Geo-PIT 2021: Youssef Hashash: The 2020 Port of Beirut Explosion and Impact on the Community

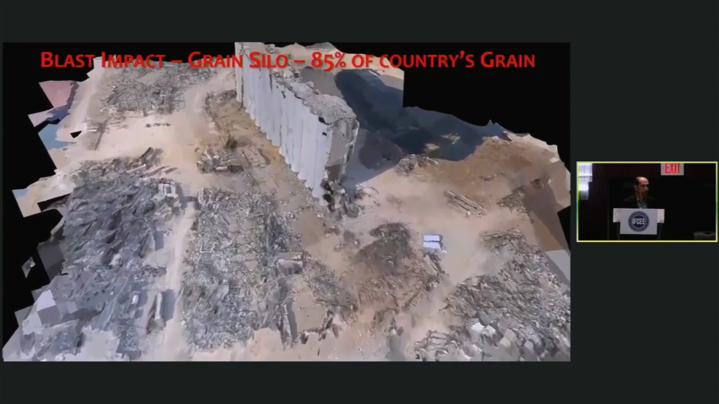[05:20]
This is a survey of the damage to the grain silo and the crater.
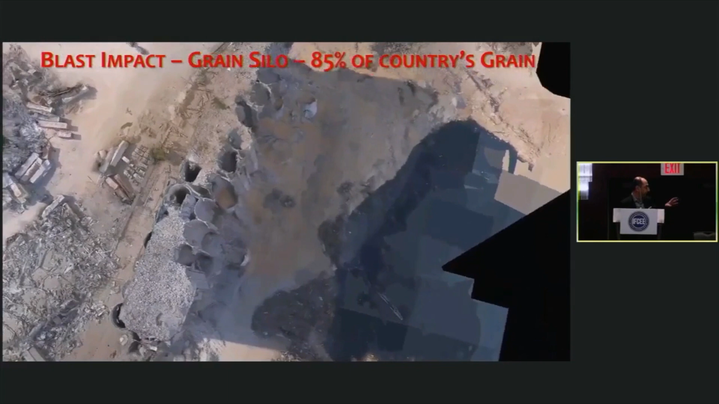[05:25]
You're seeing the crater on the right of the image. And there were three rows of silos.
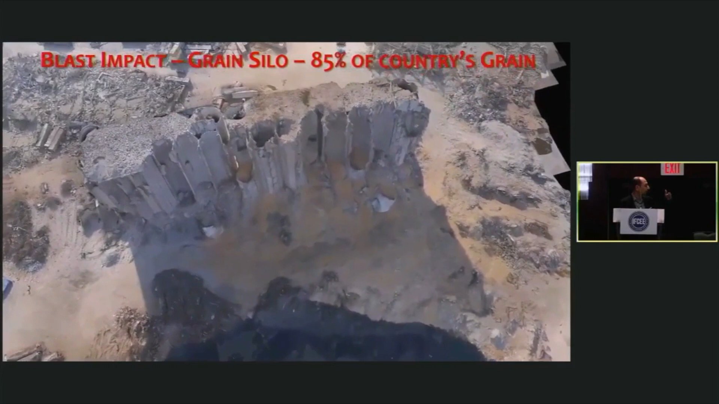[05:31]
The first one was pulverized. What you're looking at here, the material there is grain, actually. It's not that.
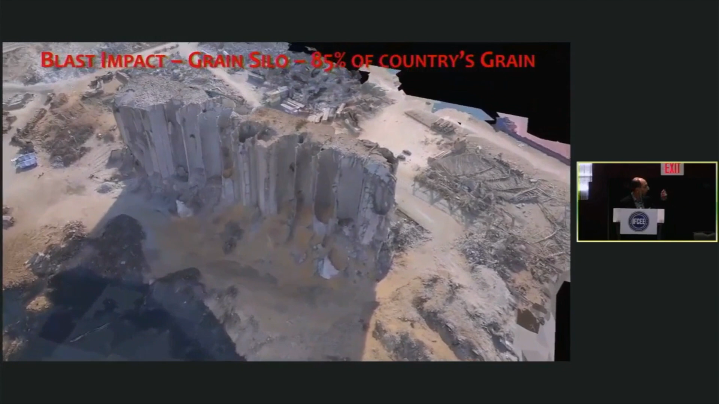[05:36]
These grain silos pass through the, you have 85% of the country's grain.
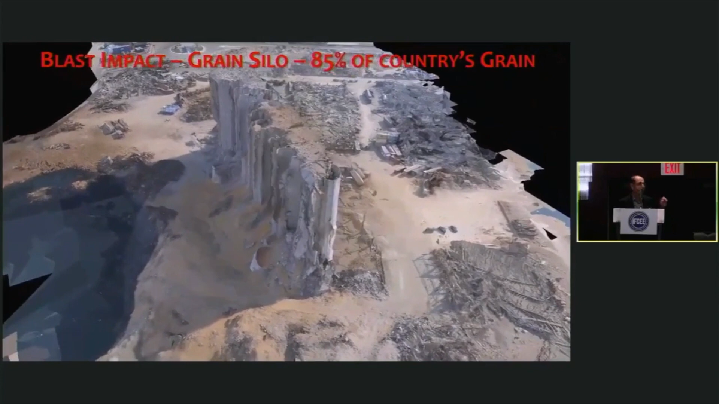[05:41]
So we're talking about losing that,